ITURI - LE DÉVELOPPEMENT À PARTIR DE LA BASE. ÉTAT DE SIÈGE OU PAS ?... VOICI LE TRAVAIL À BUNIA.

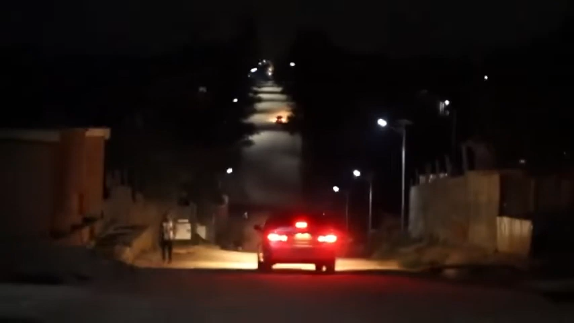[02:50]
Disons-les, l'éclairage public joue un rôle capital dans la lutte contre l'insécurité.